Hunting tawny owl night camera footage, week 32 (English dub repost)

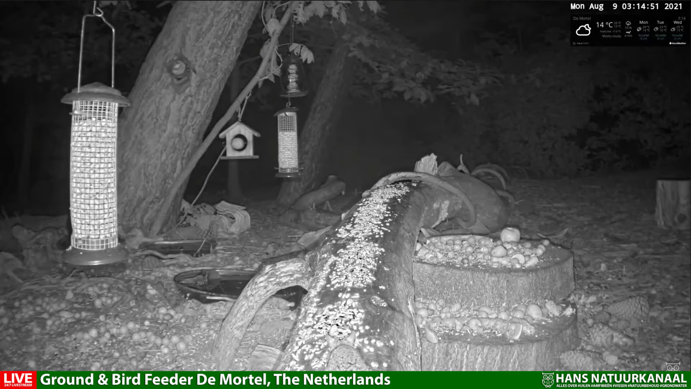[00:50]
And August 8, then he's here again, and then he's also chasing a mouse. And you see that mouse jumped into the air, and oops, he just didn't get it. Too bad for the owl, but luck for the mouse.